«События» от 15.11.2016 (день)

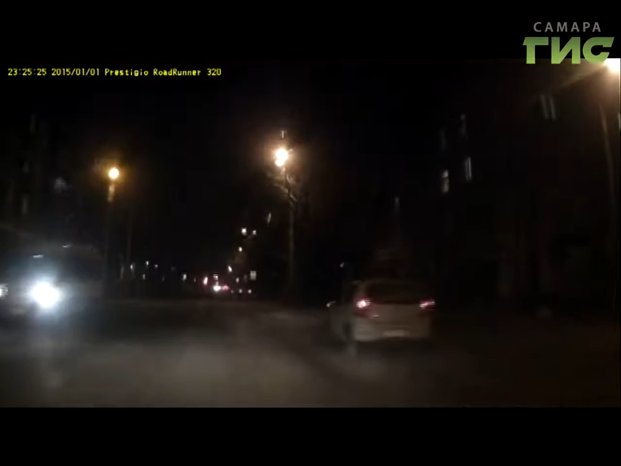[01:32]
В это время, как зафиксировал видеорегистратор очевидцы, девочку сбила машина и даже не притормозив уехала дальше. Был установлен очевидец, у которого все это случилось на глазах.